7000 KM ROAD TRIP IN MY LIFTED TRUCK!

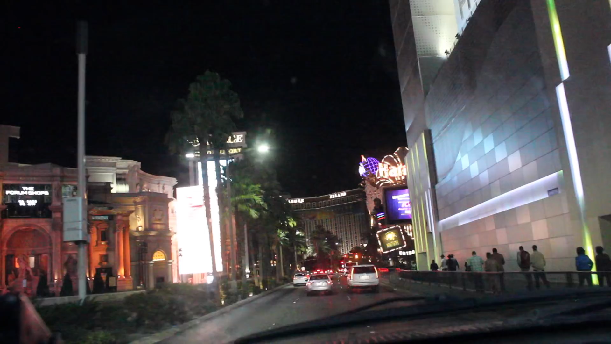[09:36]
It's like the wild west right here Look at this view